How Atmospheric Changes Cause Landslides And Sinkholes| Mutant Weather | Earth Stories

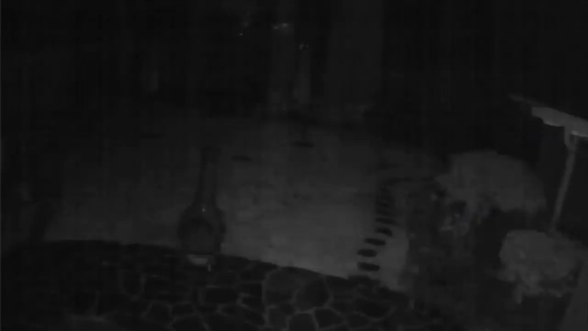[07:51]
And we all of a sudden heard a gigantic explosion and a flash of light up on the hillside.